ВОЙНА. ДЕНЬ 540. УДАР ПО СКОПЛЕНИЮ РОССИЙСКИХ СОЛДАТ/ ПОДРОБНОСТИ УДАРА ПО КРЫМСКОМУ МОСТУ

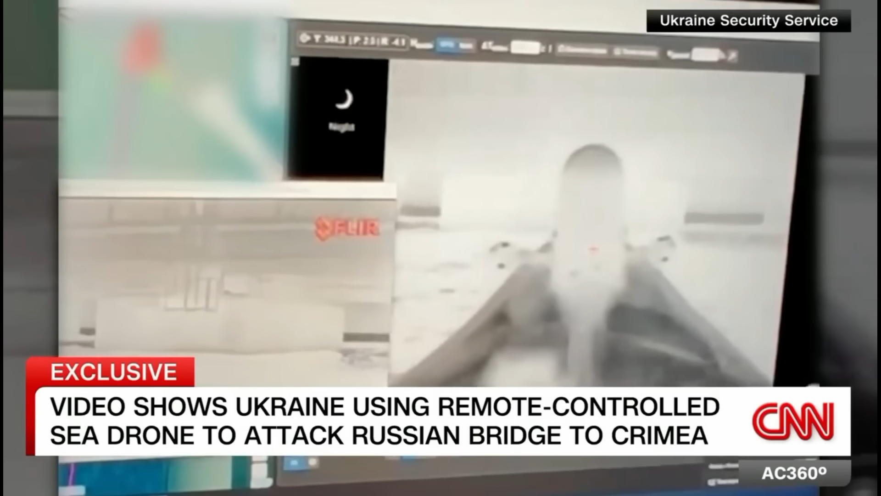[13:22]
Ну, здесь видно, что они наводятся, судя по всему, вот такому по тепловизору,
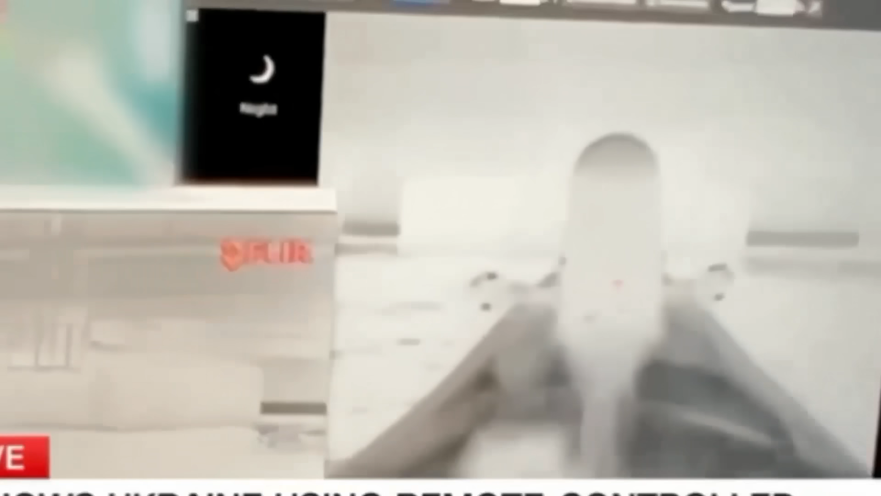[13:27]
и там вот этот белый такой квадратик, это, собственно, одна из опор Крымского моста.
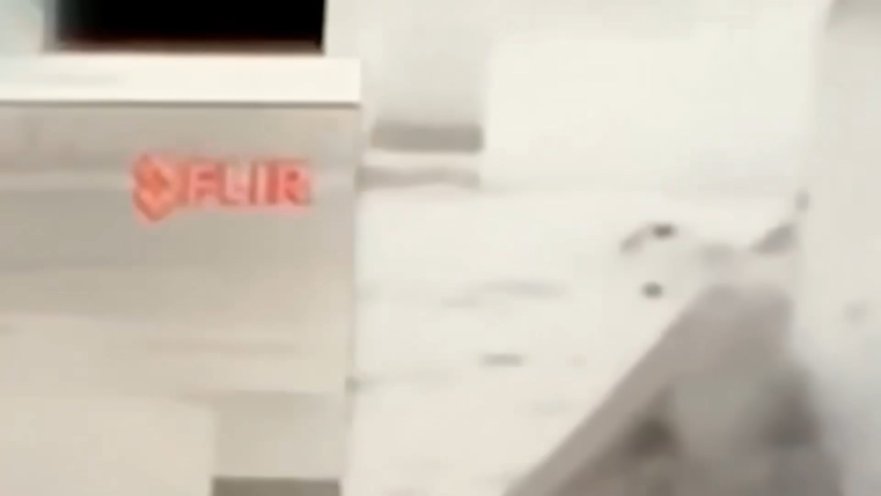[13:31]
Или вот здесь, еще в приближении, тоже видны некоторые такие конструкции на самом мосту, на которых целится беспилотник. Ну, и дальше он, собственно, доплывает до моста и взрывается.
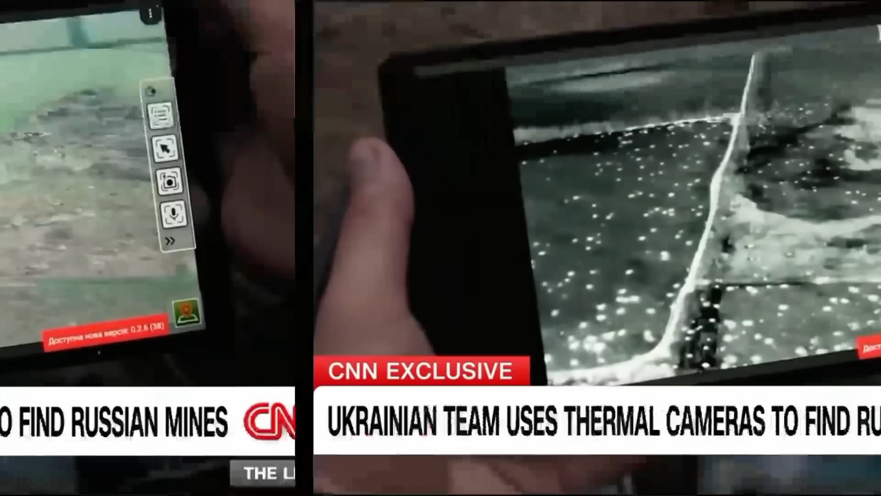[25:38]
с наступлением сумерек они остывают гораздо медленнее, чем земля. Поэтому вот, собственно, мы видим, что они на тепловизоре прямо светятся. Не все из этих точек являются минами, но многие из них.
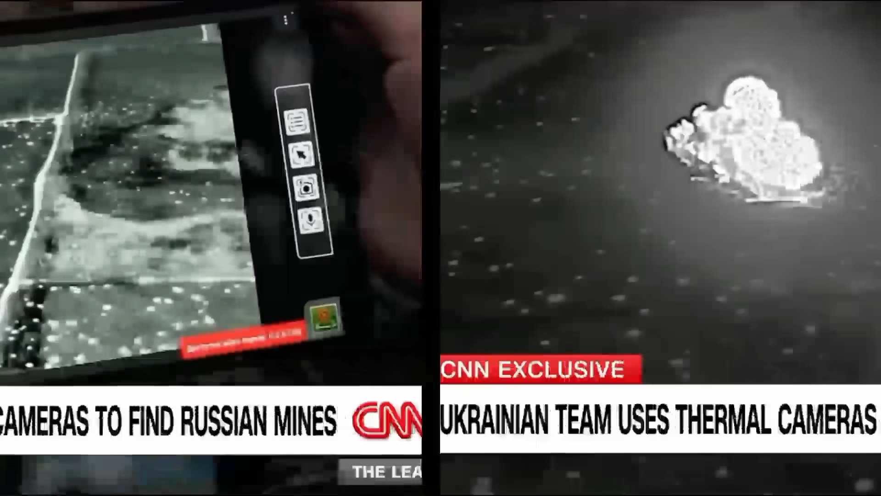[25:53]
Так что этот момент, он помогает украинским саперам разминировать территорию.
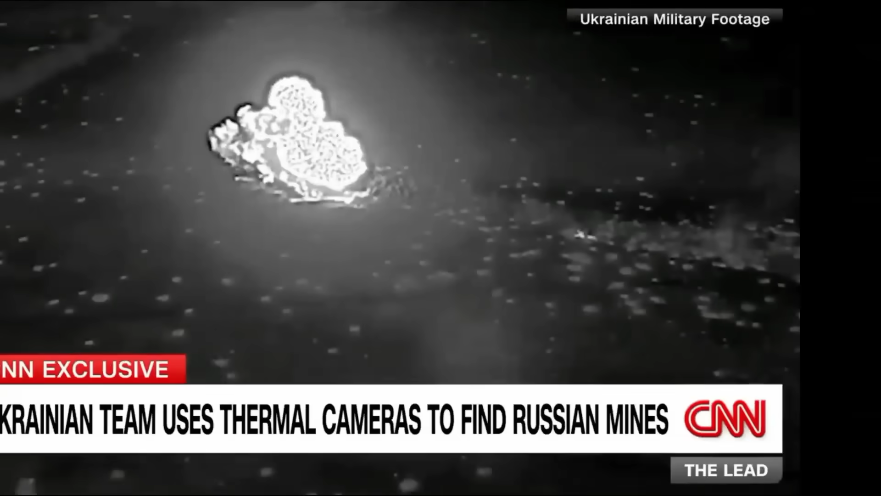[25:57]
Вот так вот технологии помогают спасать жизни украинских солдат.